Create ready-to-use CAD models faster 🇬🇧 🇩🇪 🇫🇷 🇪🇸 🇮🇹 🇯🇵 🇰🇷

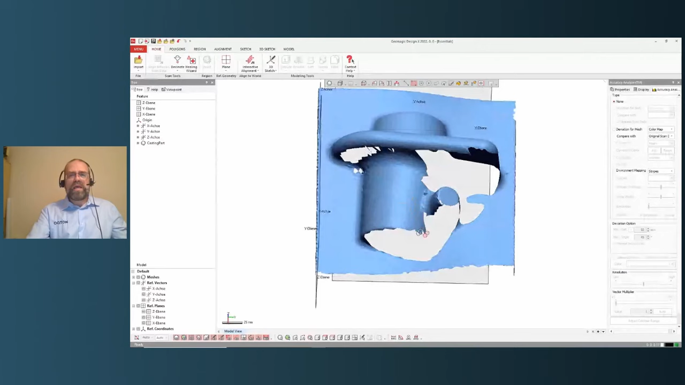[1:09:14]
We have a huge hole in here, so it's not scanned very thoroughly.
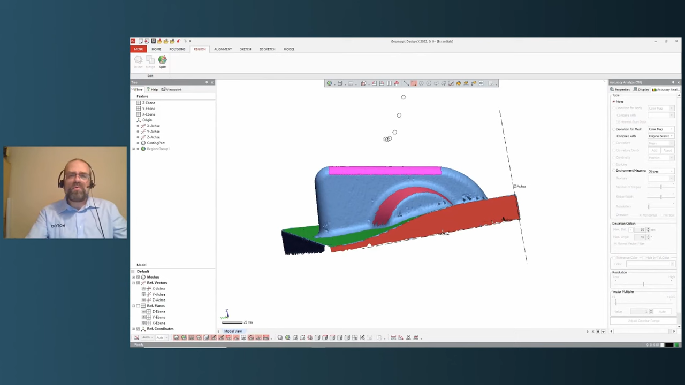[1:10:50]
And if you move the mouse pointer over such a region, it tells you, well, I'm a cylinder, I'm a plane. Oh, that's a cone.
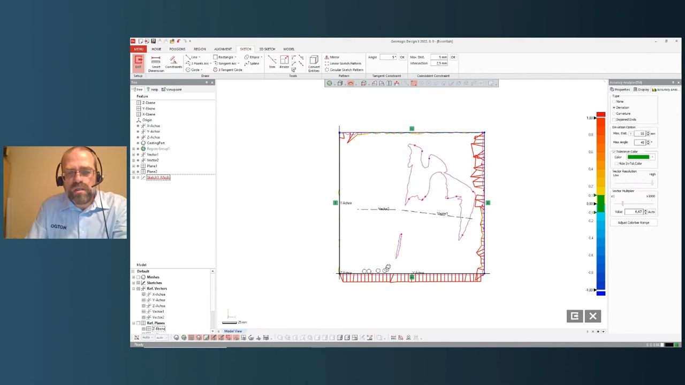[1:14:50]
And in here I can see, well, I have a quite rough line with several deviations in here, but I can snap it to any point I would like. In here, there is an equal distance. This is construction intention. I just want to chop it off that way.
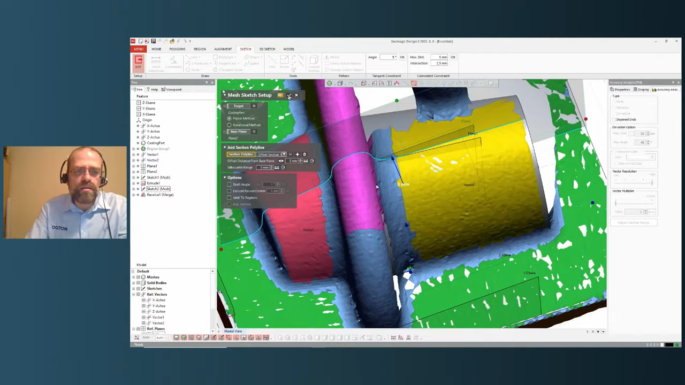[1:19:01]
Again, hiding what is not important at the moment. Here's our second vector, also converting it.
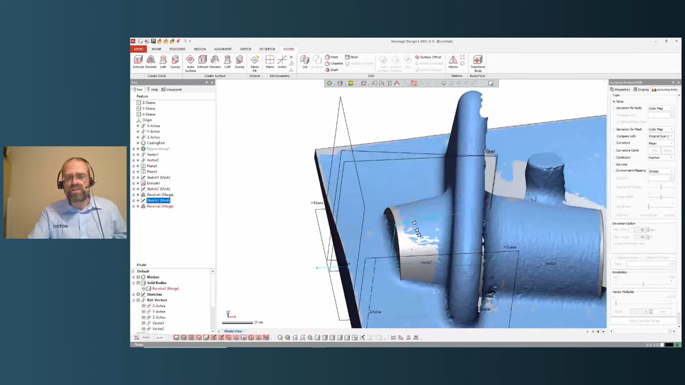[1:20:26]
And if we switch on the meshes and use our accuracy analyzer to have a look at it, we see that in here we have sort of an arc where we have met our accuracy.
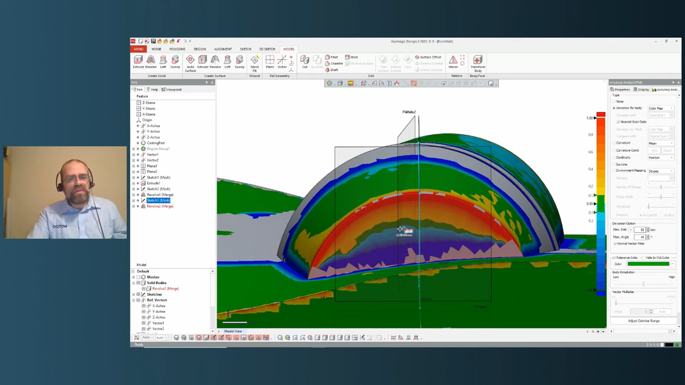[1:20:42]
That means this is not a conical shape or a planar shape in this case.
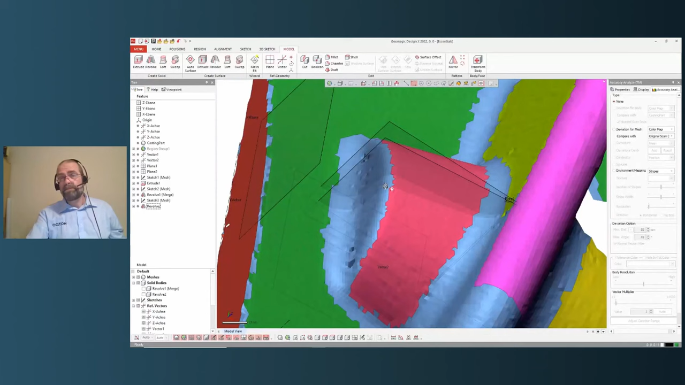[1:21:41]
Just looking at the sketch, at the scan, in a point-based model,
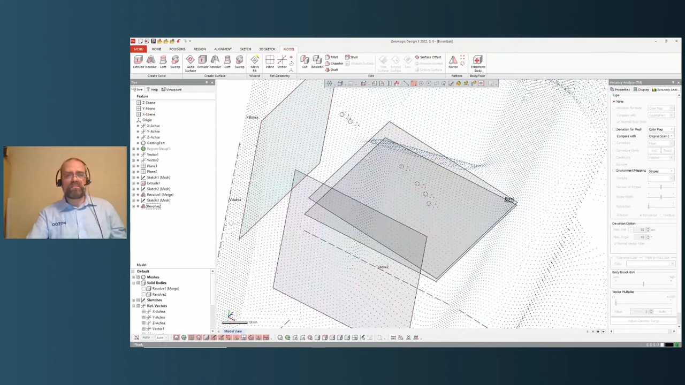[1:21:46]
we can turn it until we get a very dense
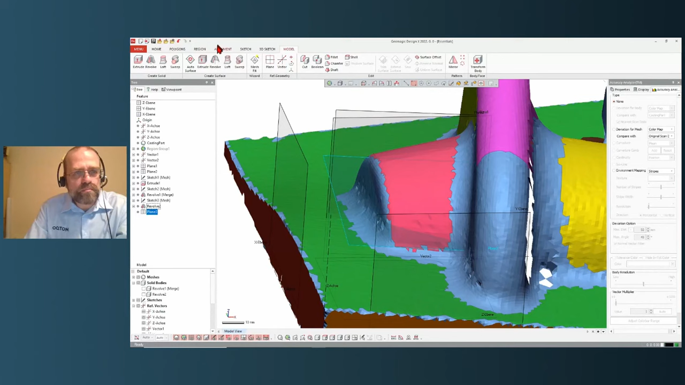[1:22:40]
and make another mesh sketch in here.
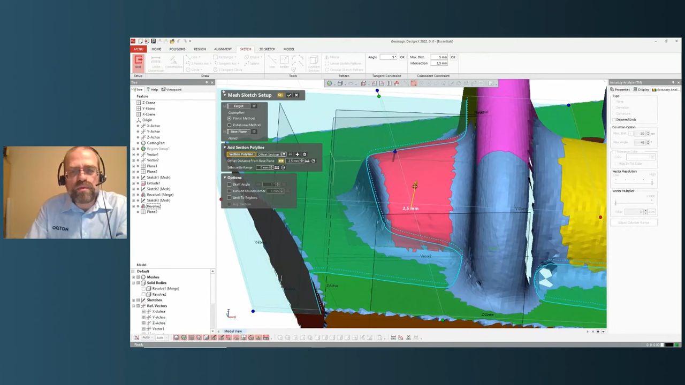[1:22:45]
You can move that a little bit so you get better information. It will be projected into the sketch plane, of course.
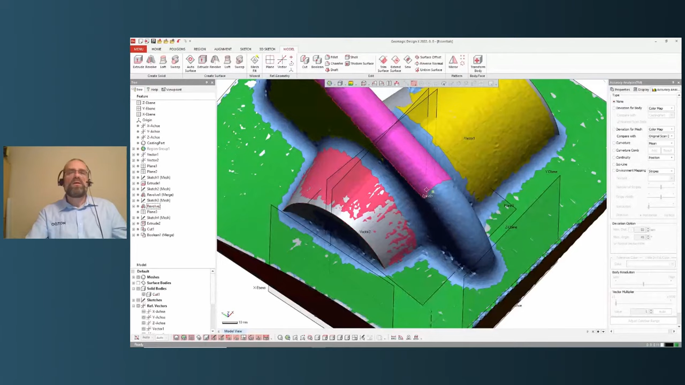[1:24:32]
So there is this rib missing. And in here, we have to find out more information